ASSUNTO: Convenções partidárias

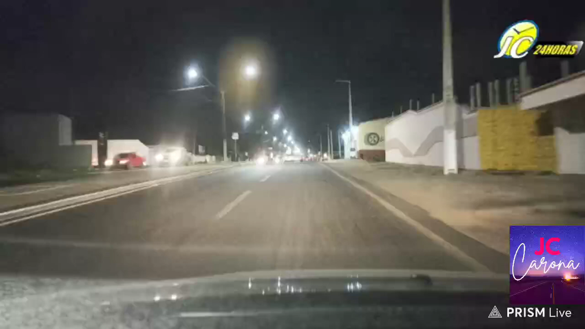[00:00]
Boa noite amigas e amigos do JC 24 Horas, estamos começando aqui o quadro JC Carona, como fazemos todos os dias, a partir desse horário, 18 horas, 18 e pouco, a gente entra aqui pelo portal JC 24 Horas, mostrando um pouco da movimentação da cidade de Floriano nesse momento, mostrando as ruas, mostrando as pessoas indo para casa, outras indo para trabalho,
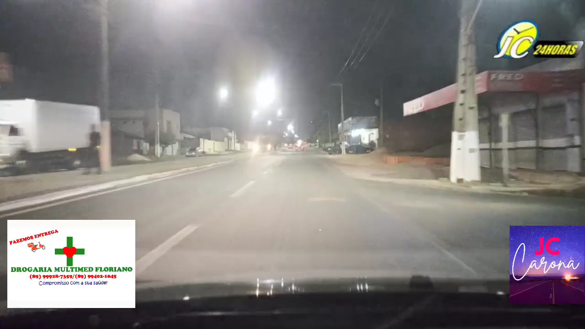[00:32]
outras fazendo as suas atividades físicas, certo é que estamos aqui, geralmente nesse horário,